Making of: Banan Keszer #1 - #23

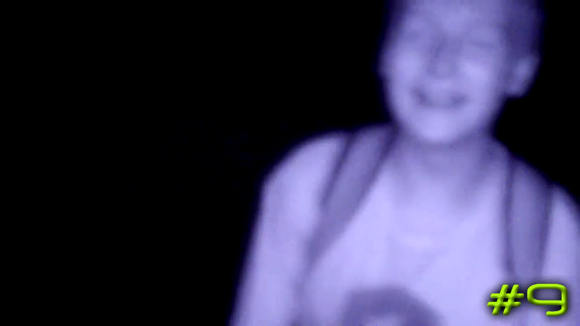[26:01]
Właśnie jesteśmy po trzecim spotkaniu geocacherów w Nowej Sarzynie. Jeśli tak nie bujał, to by ostrość łapał dobrze kamera, bo tak to raz mam ostrość, aż nie mam.
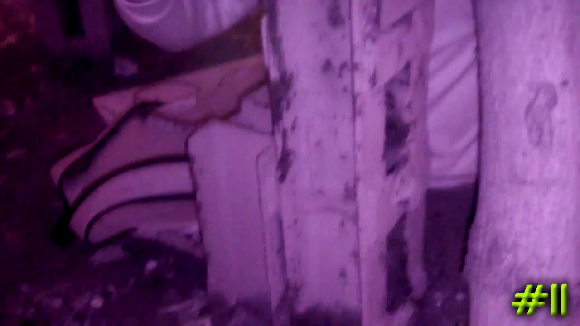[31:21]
Widzę tylko nowiusieńki kabel biały, autentycznie.